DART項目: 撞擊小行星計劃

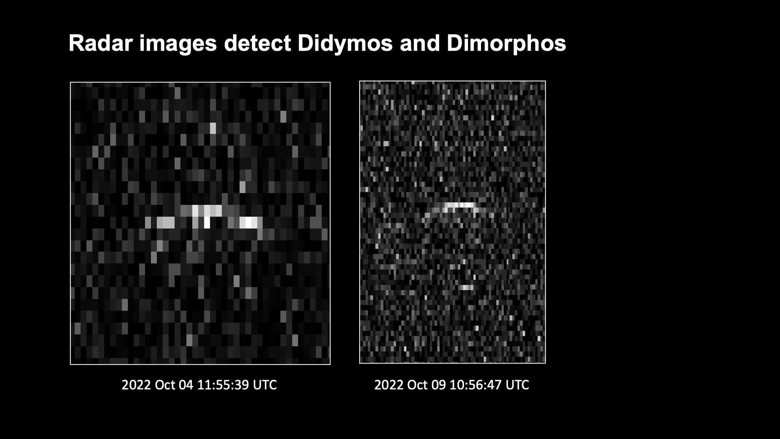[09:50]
在画面当中左边是10月4日的观测结果右边是10月9日的观测结果在中间比较亮的线就是小行星Dedemus
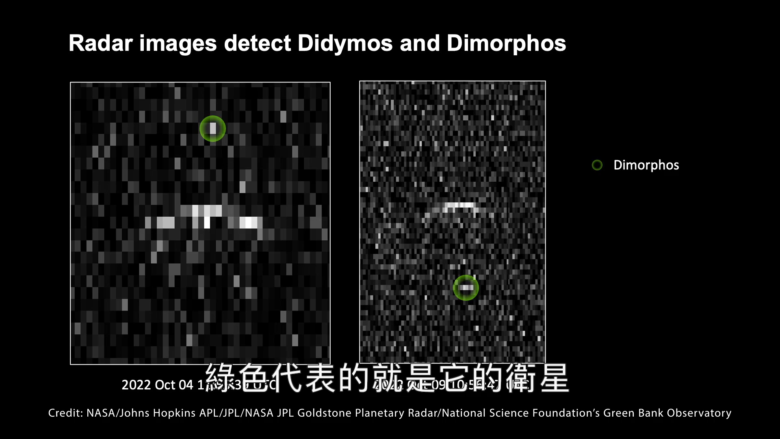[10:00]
绿色代表的就是它的卫星以及它在10月4日和10月9日的真实位置椭圆形就是它的运行轨迹而蓝色代表的是如果撞击没有发生这个卫星应该
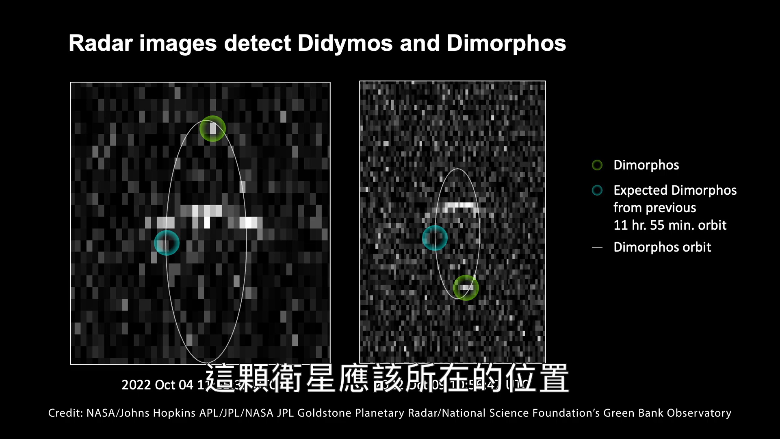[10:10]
所在的位置所以从这里也可以看见撞击明显地影响了卫星的运行周期